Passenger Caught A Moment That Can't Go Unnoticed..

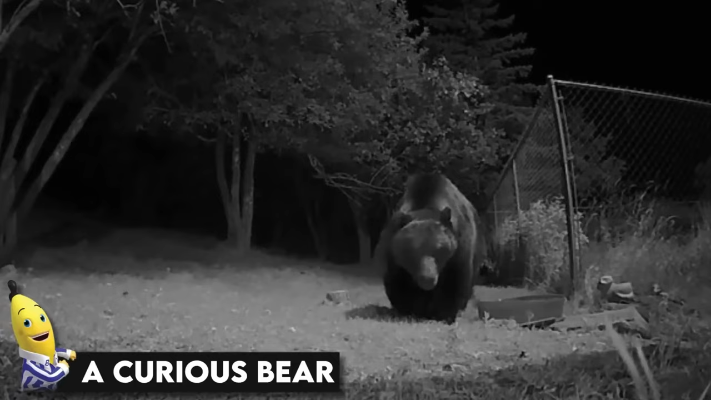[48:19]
A curious bear After a curious alligator, we present to you a curious bear.
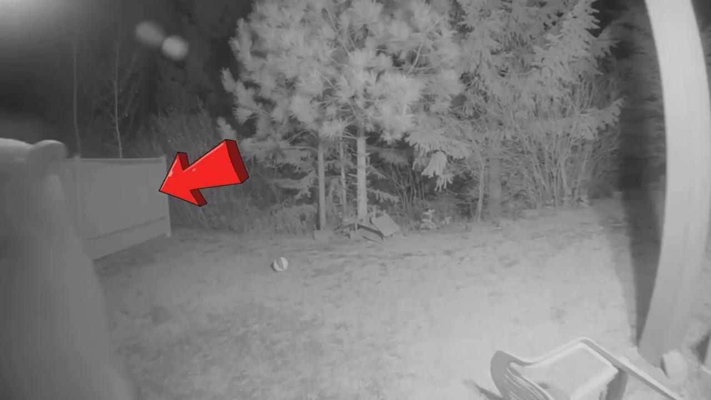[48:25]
What was the bear doing there? We don't know. What we know is that the bear did not like the camera around him and decided
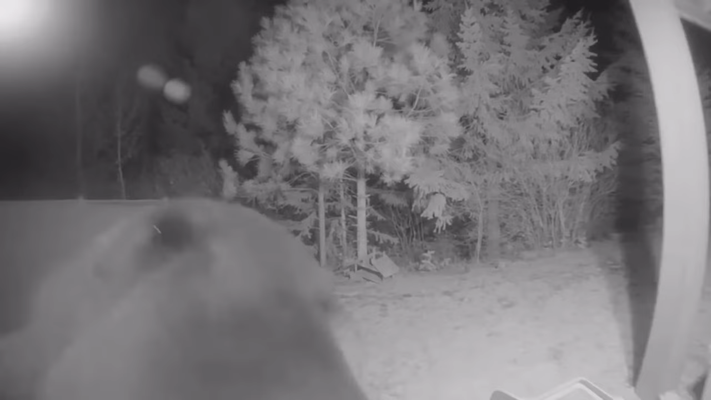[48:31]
to take matters into his own paws and bite the camera until it was completely destroyed. So there's no evidence remaining of the bears being there.
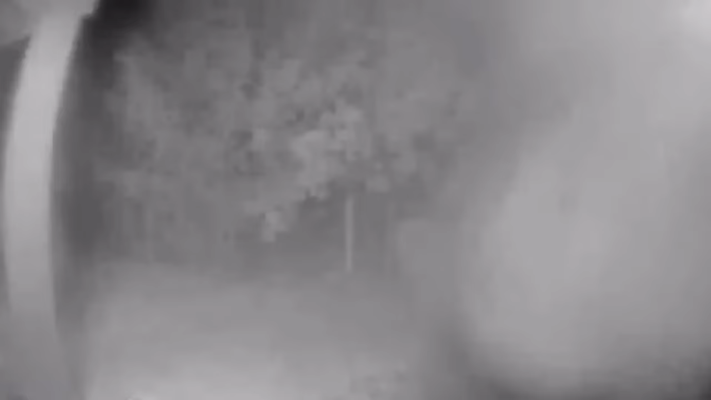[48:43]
And as the video goes to an end, we know that the camera was ripped apart by our ferocious attacker, and that is why we couldn't get any more footage.
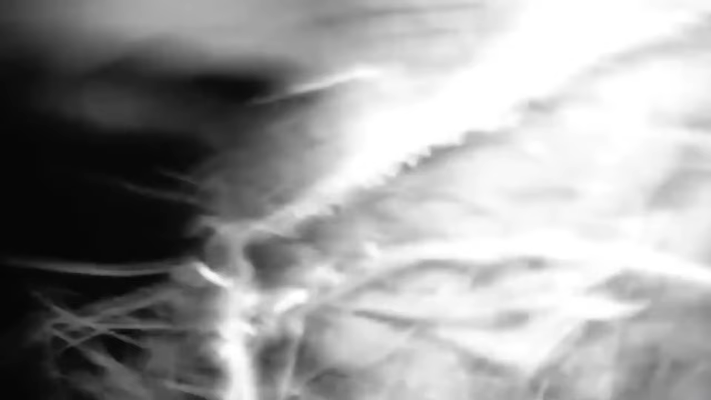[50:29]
They know that the camera isn't a prey, so maybe they just think of it as a toy and start playing with it in the middle of the night.
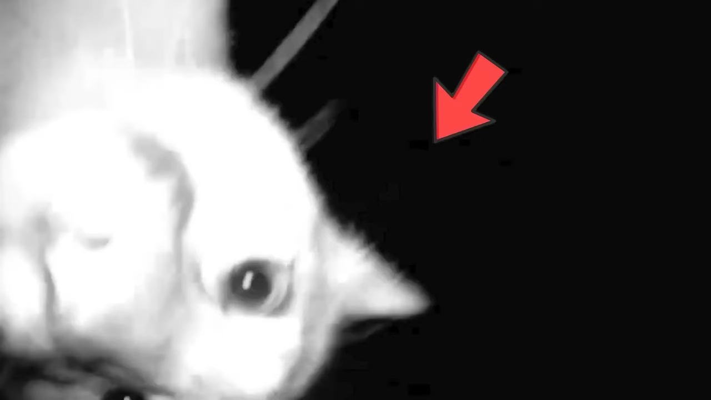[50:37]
Whatever the case, this video of such big cats playing with their kitty toy is nothing but adorable.
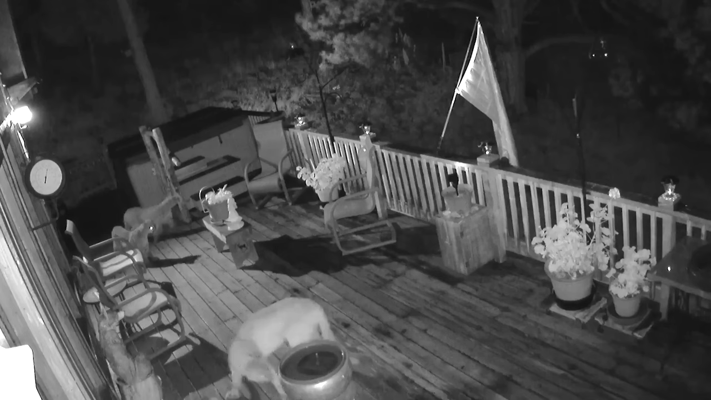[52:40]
It was a mama lion with her three cubs, and they just strolled right up to the front door like they owned the place. They didn't break in or anything, they just walked around, checking things out like they were on some kind of sightseeing tour. Maybe the mama lion wanted to teach her cubs about human culture or something. Who knows? All we know is that it was wild to watch these big cats hanging out like it was no big deal.
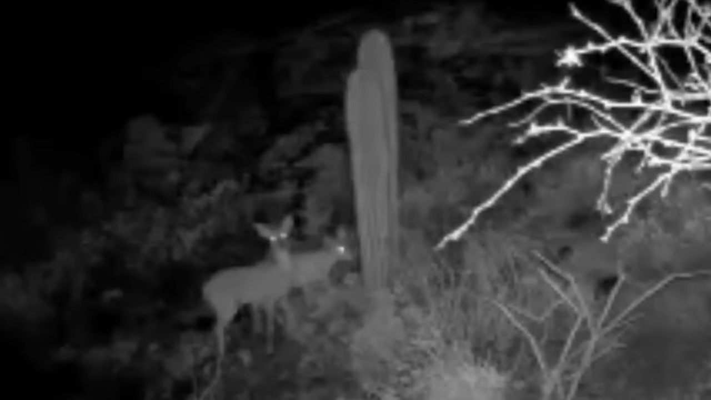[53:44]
But instead of just ignoring it and moving on, the deer just freezes and starts staring at the camera like it's some kind of alien object. And then out of nowhere, another deer comes up and starts staring at the camera too. It's like they're having some kind of intense stare down with his little device. I don't know what they were thinking, but it's pretty darn funny to watch, isn't it?
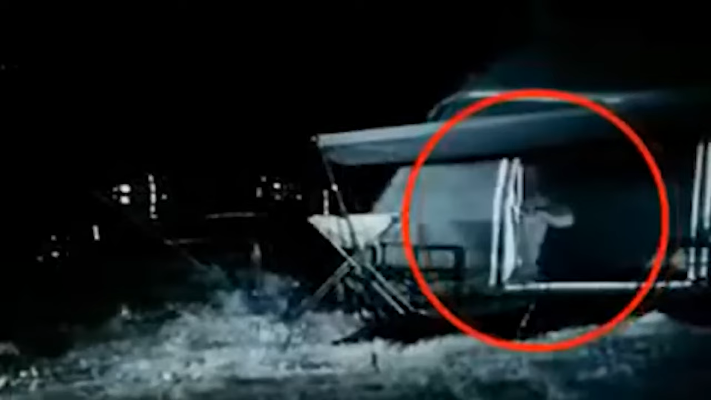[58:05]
It seems the lions were just curious about this strange human in their territory.
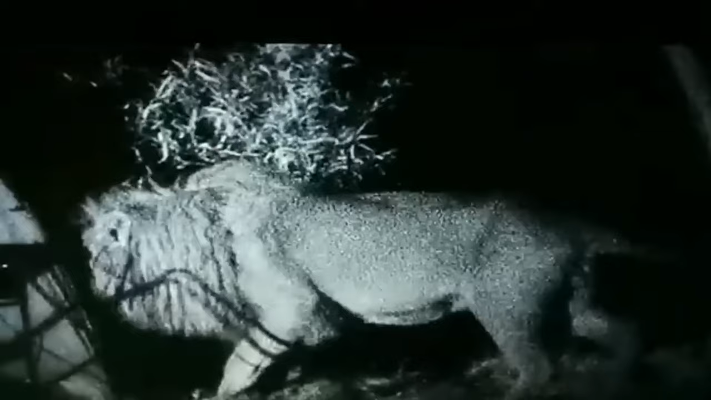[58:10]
And although it might not have been the most restful night of his life, the camper definitely got a wild story to tell his friends.
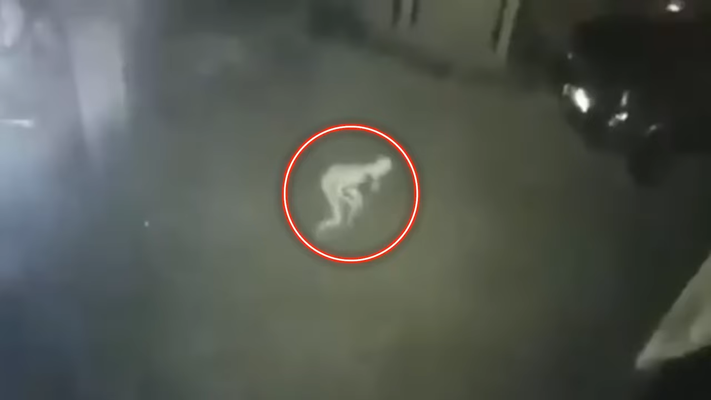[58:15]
A Spooky Tilted Creature Well, well, well, looks like the good people of Kentucky have been blessed with a new neighbor. And by neighbor, we mean a creepy, gaunt, humanoid creature lurking in the front yard.
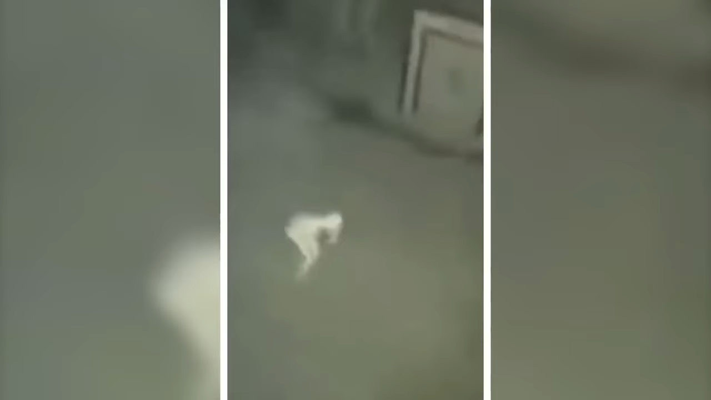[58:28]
When a man uploaded a video on Facebook, folks were left scratching their heads as they watched this strange creature move slowly with its back bowed and arms splayed forward.
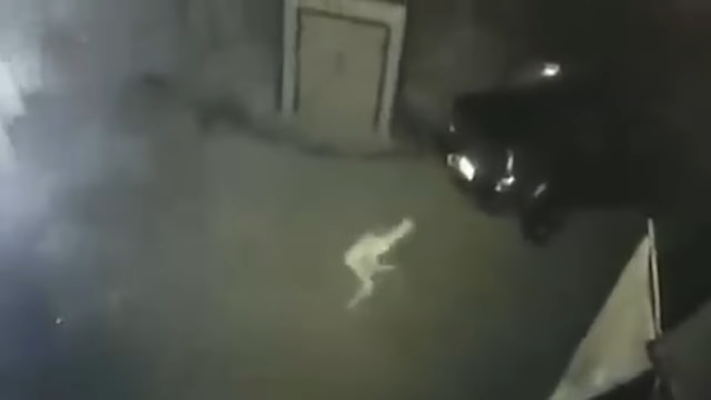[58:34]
No one knows what it is, but one thing's for sure, it's definitely not your average friendly neighborhood creature. Twitter users claim to have seen something similar sprinting across their neighbor's lawn, and another user even mentioned a monster disappearing into the forest. Looks like this spooky creature isn't new to the area.